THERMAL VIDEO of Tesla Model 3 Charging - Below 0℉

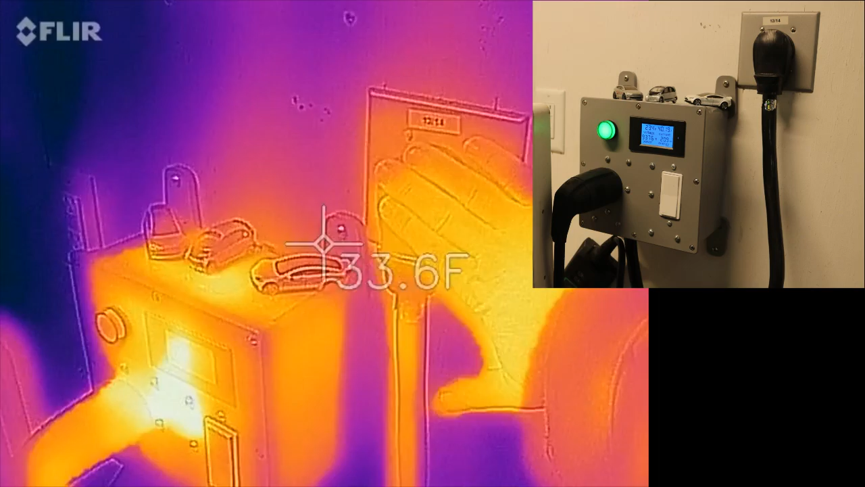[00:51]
On screen: spot 33.6°F
That's actually going to my remote box, which it has a display, an on-off switch, and some other features.
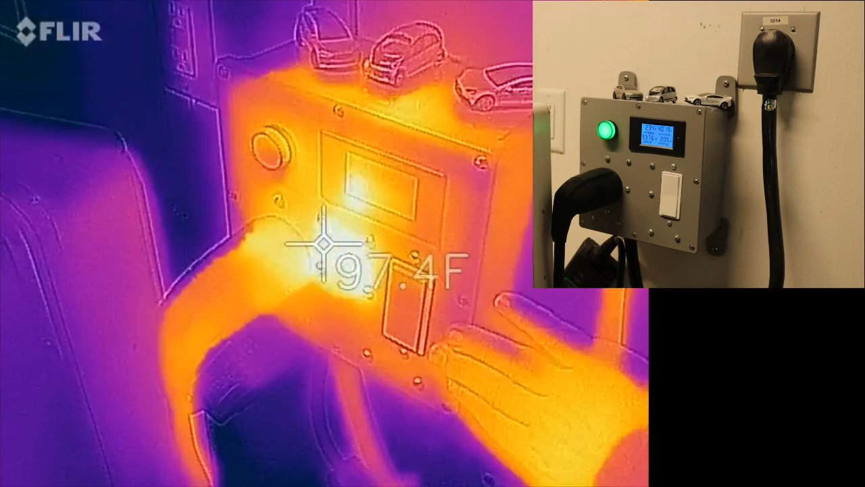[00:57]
On screen: spot 97.4°F
And I can see here, the warmest spot is right where the contactor is in the box.
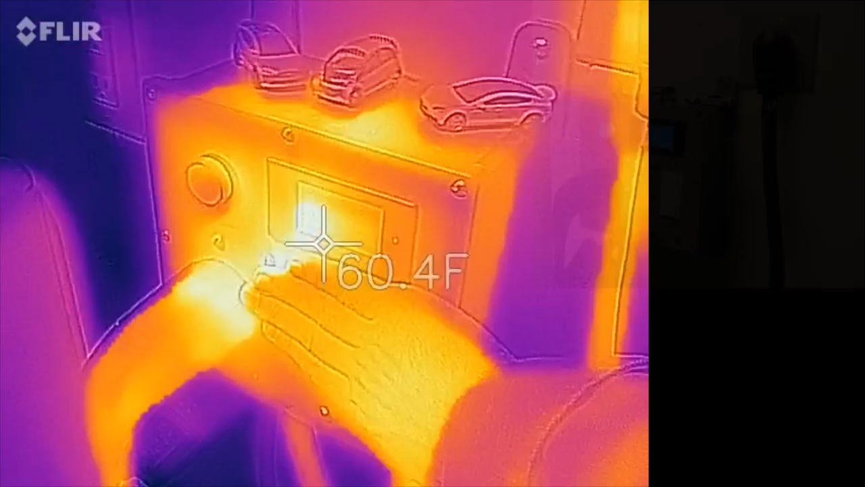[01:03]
And that's also right next to where this Tesla portable charge connector is plugged in.
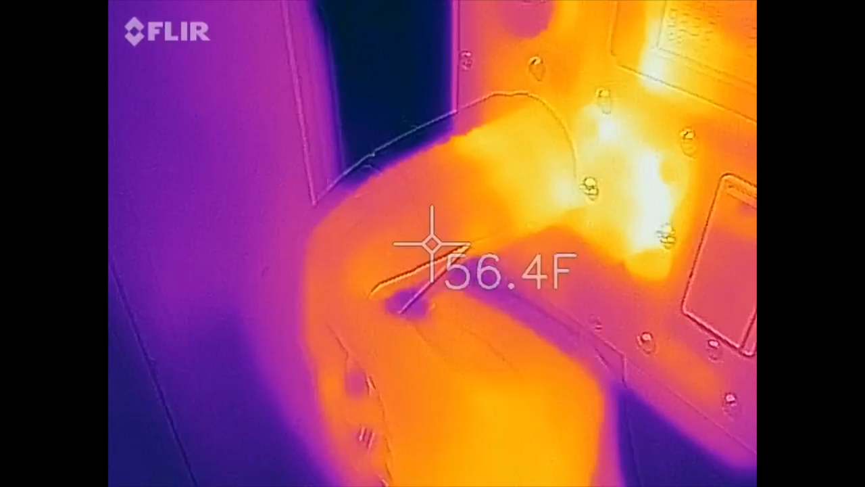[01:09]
On screen: spot 56.4°F
I can feel it's warm there. It feels nice.
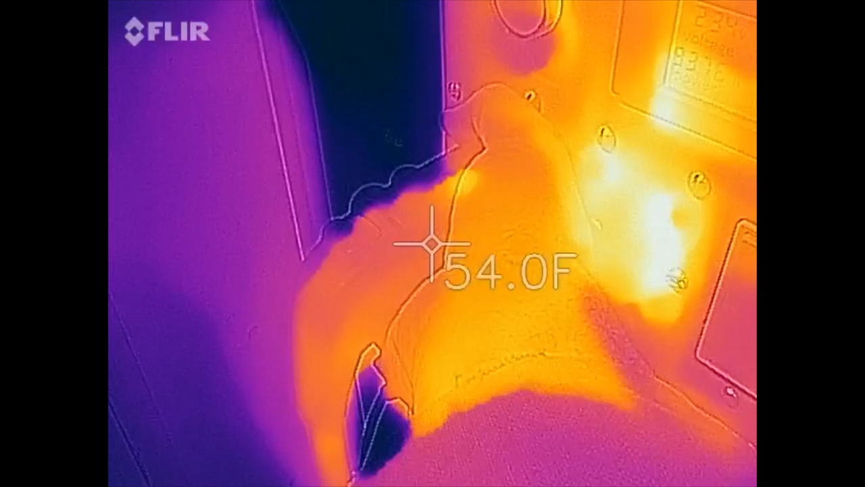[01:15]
On screen: spot 54.0°F
It's cold out. It feels good on my bare hands here. Certainly, though, it is definitely warm, and you can clearly see that.
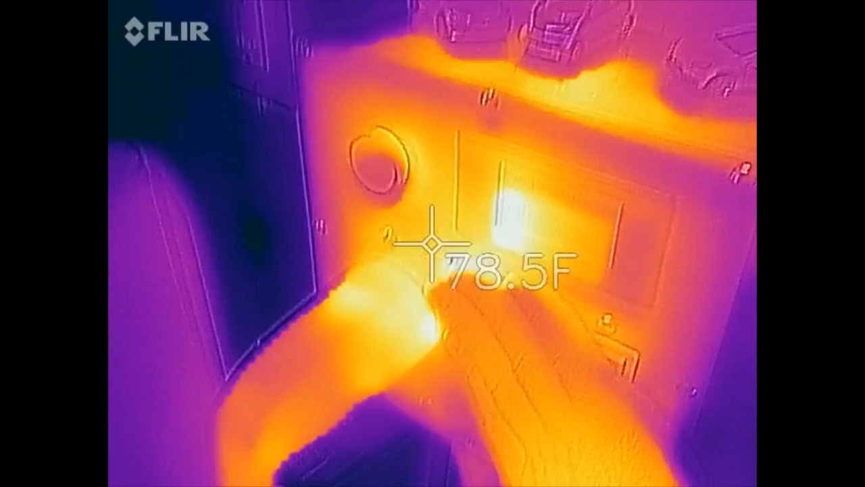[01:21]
On screen: spot 78.5°F
And if we follow the cord down, I've got some other stuff here, unfortunately, kind of in the way.
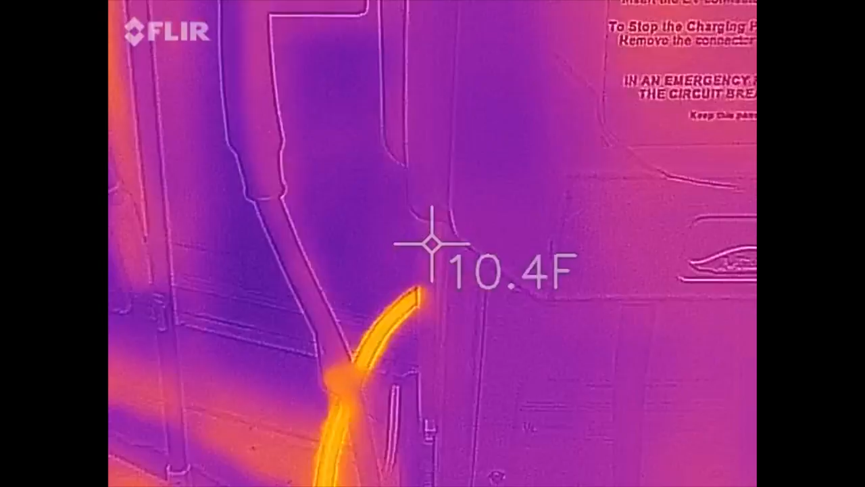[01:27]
On screen: spot 10.4°F
We can actually see the portable, the UMC, just a little box, nothing too fancy.
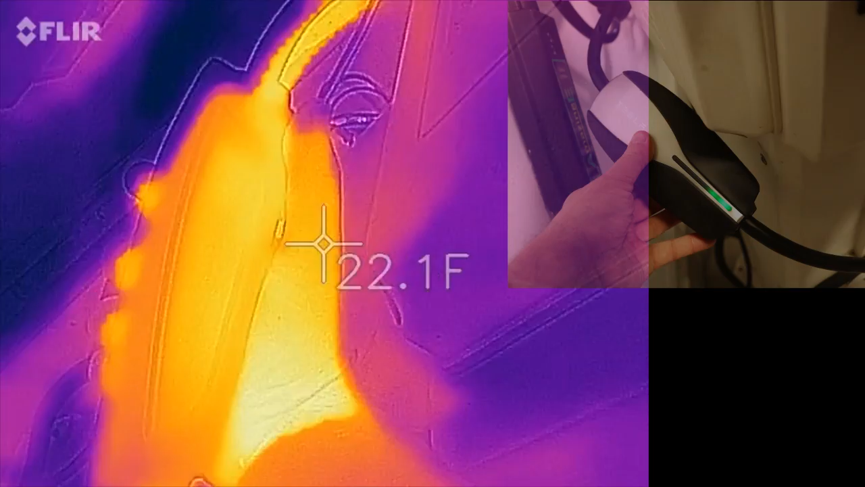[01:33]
On screen: spot 22.1°F
It feels just a little warm, not a lot. I mean, if you compare it to my skin temperature here, it's definitely warm.
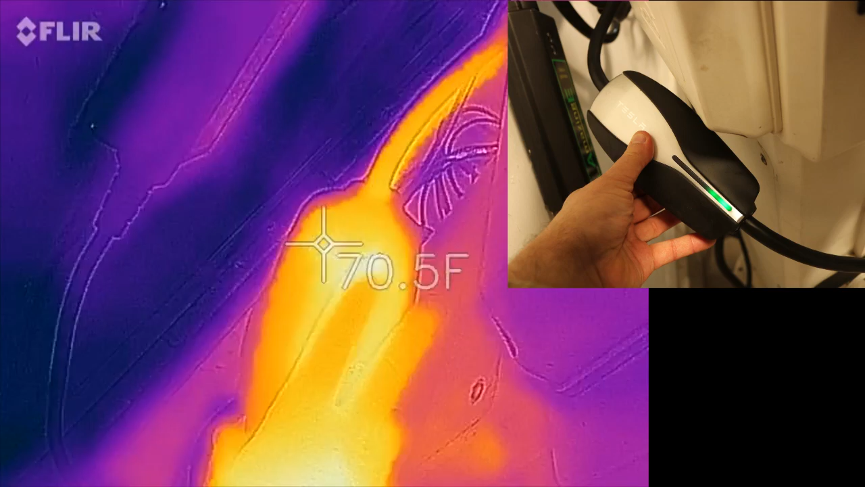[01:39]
On screen: spot 70.5°F
It's got 40 amps going through it, and it's not that big.
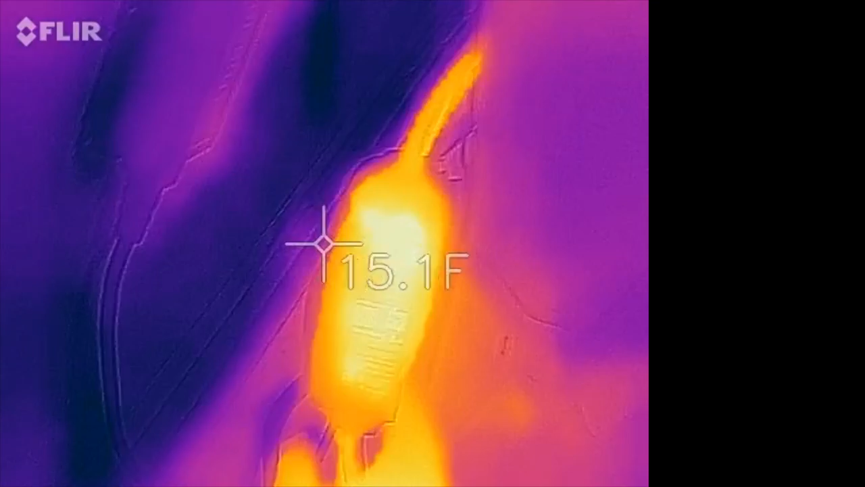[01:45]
On screen: spot 15.1°F
And then if we follow the cord, the concrete floor of the garage is pretty cold,
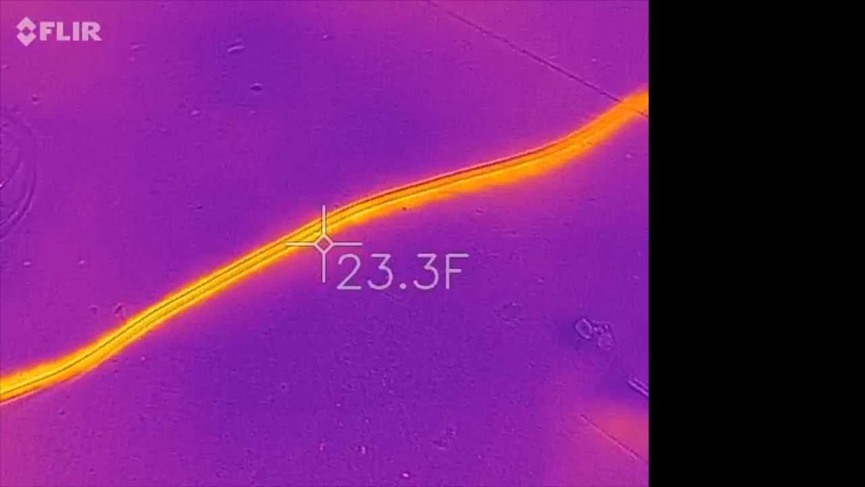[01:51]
On screen: spot 23.3°F
and this cord really shows up nice and bright against it.
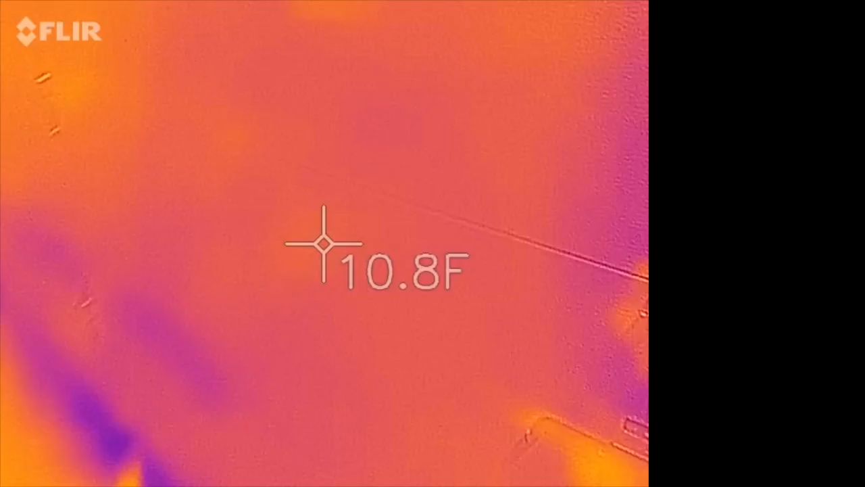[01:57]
On screen: spot 10.8°F
I just have it running under the garage door right now. Of course, the garage door, it's metal on the side. It's also cold.
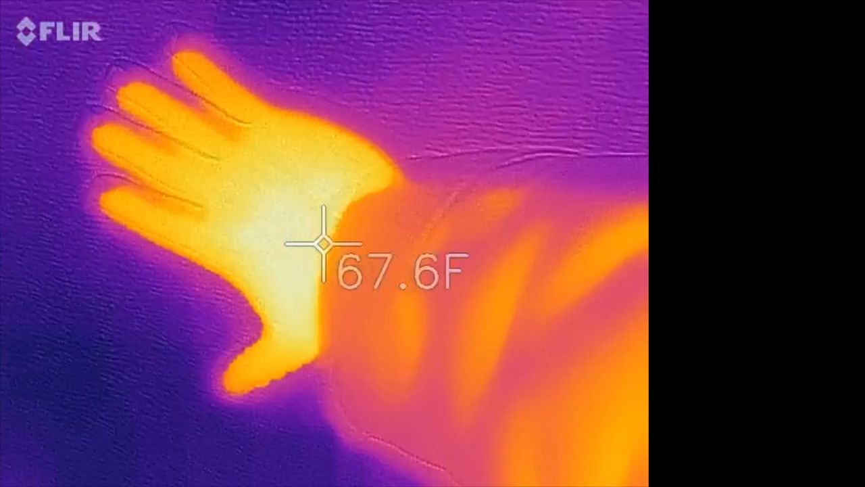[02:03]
On screen: spot 67.6°F
And if we take a look at my hand, you know, we can certainly leave some nice handprints, which makes me wonder.
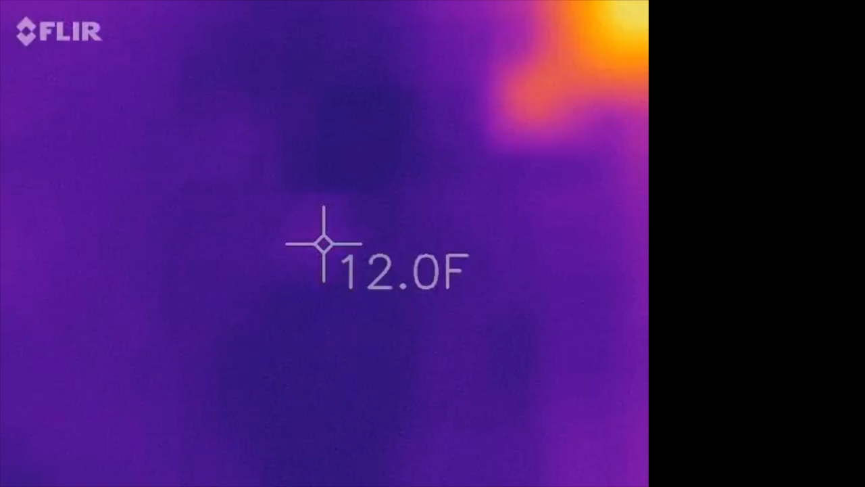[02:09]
On screen: spot 12.0°F
We've got this warm cord on the cold floor here.
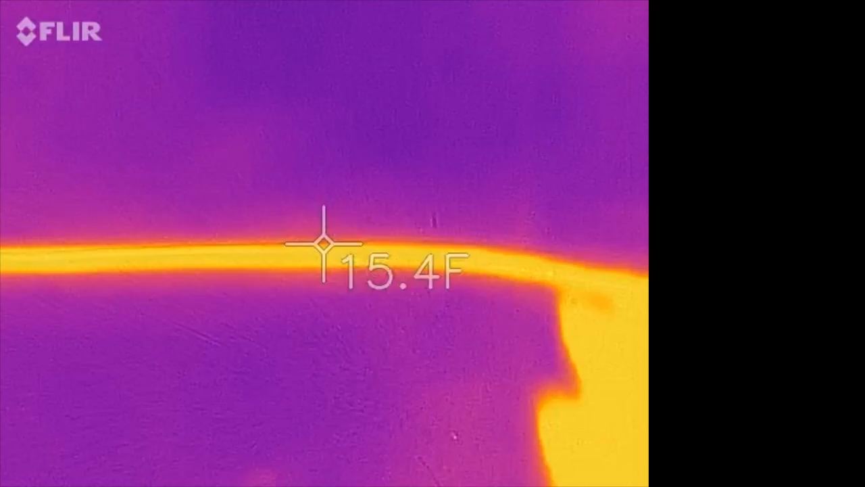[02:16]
On screen: spot 15.4°F
I bet even if I just move the cord over, you can actually see the warm spot of where the cord was on the floor.
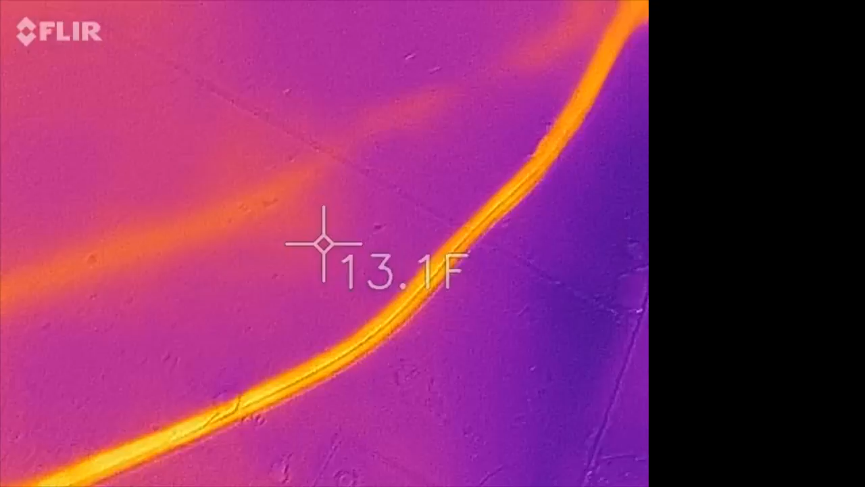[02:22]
On screen: spot 13.1°F
That's kind of cool. And this is all in the shade, which is nice because sunlight throws off the thermal cameras quite a bit.
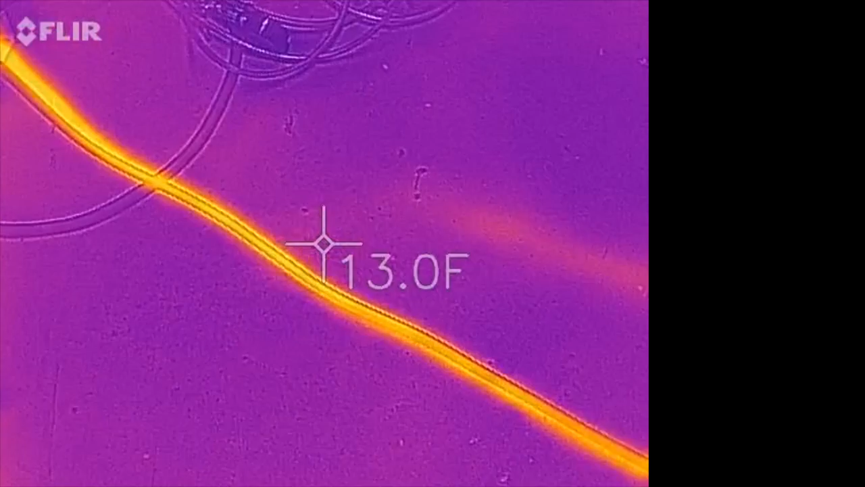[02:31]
But let's go outside, recalibrate the camera, take a look again.